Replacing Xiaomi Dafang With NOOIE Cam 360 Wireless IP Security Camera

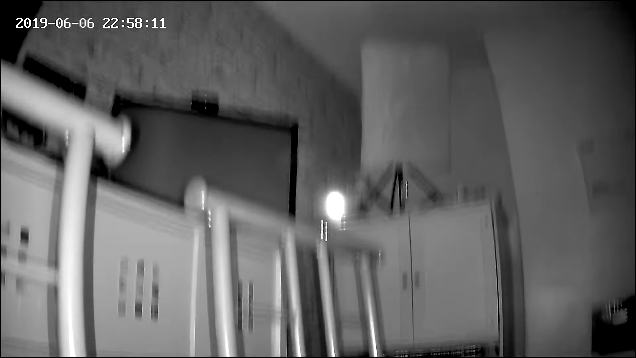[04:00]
They've actually enhanced it a little bit with some gamma correction. So, some of the previous cameras I've tested, they didn't have a great deal of contrast, and the whites seem to be massively overblown.
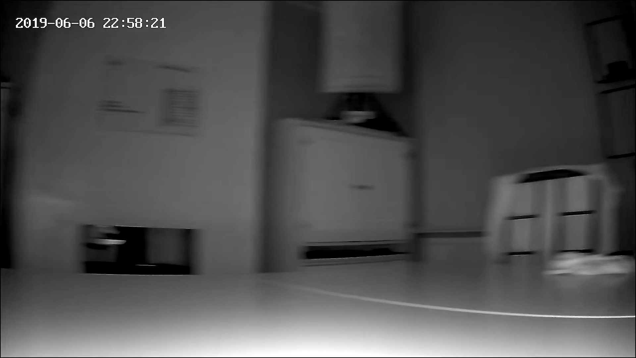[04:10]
But, with this, you've got gamma correction, so, it looks a little bit more natural, or at least as natural as it can do in black and white.